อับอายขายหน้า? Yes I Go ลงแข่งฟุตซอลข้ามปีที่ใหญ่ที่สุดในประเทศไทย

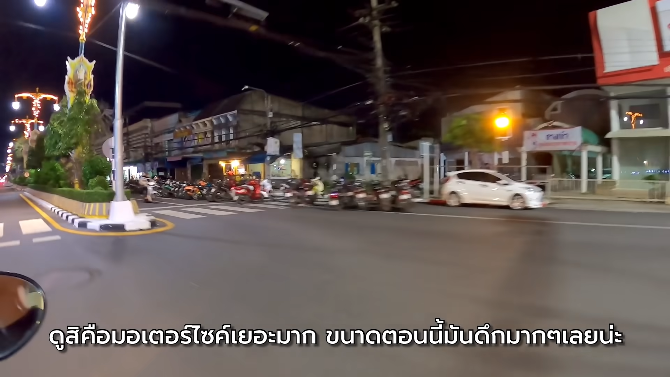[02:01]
หโอ้เดือดคือแบบรถมอเตอร์ไซค์เยอะมากขนาดนี้มันดึกมากๆเลยนะเนี่ย